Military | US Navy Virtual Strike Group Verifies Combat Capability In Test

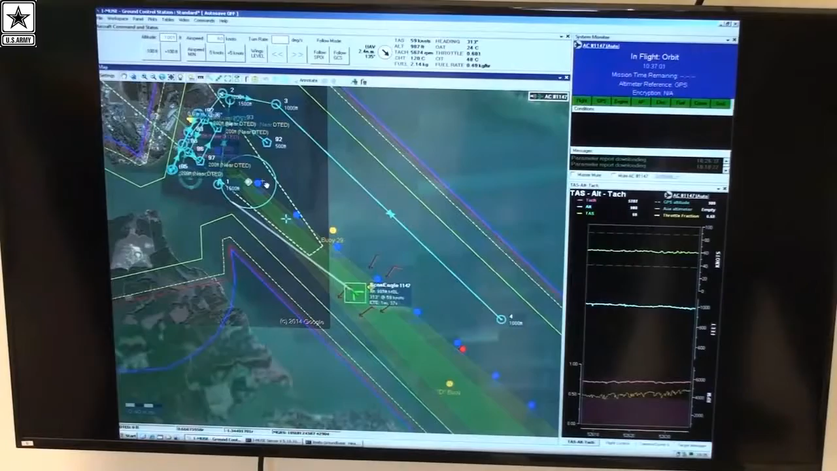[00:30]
bearing 126 at 5,000 yards, track 4014. Bunker Hill, Aztec, copy, standby.